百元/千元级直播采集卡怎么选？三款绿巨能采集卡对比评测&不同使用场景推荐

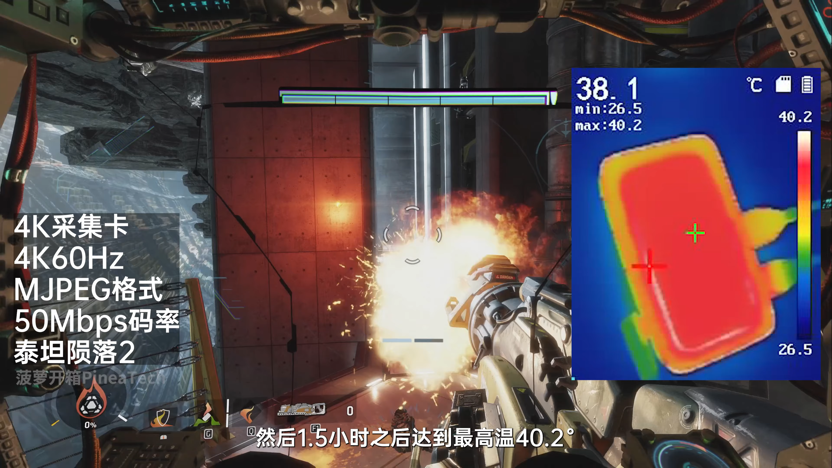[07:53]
On screen: spot 38.1°C, max 40.2°C, min 26.5°C, scale top 40.2°C, scale bottom 26.5°C
2度并且一直保持在加减低度的范围内一直到测试结束最后我们来看看这台性能很离谱的双路4K版我